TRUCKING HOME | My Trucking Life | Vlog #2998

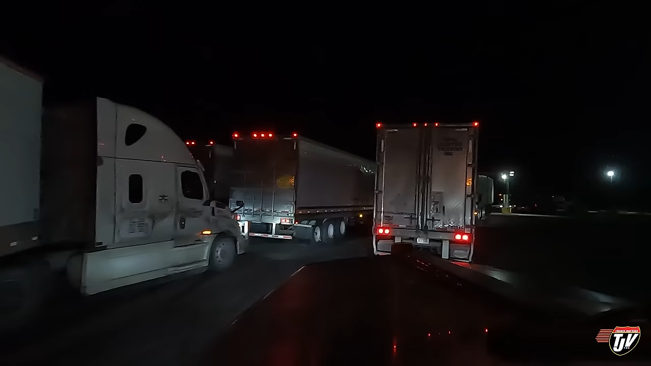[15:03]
Thunder Bay. Been here a few times lately. not stopping here for night yet. I'm just stopping in for a little break, maybe a coffee or something, grab a bite to eat, and then we'll be back on the road. I don't want to get further yet. I have another 3 hours and 16 minutes available to me to drive. What's this guy doing here?